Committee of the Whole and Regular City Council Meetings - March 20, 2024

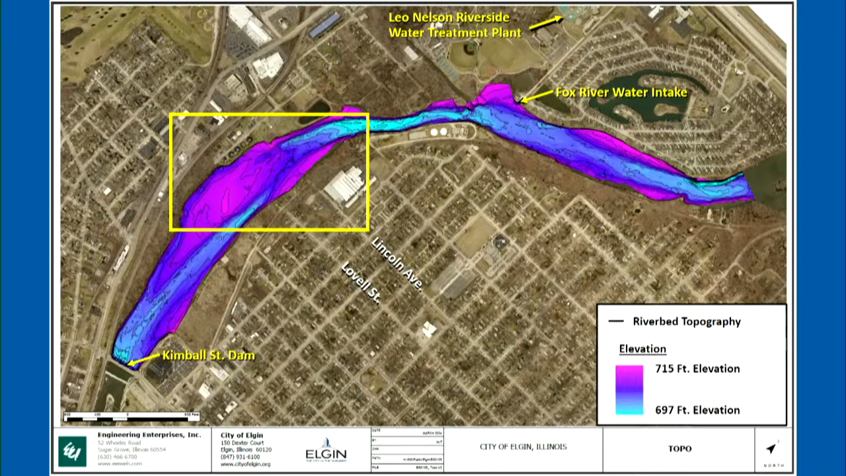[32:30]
The scale is on the lower left. Okay. That bar is 1,600 feet total. Okay. All right. So it's so there's 2 miles-ish upstream?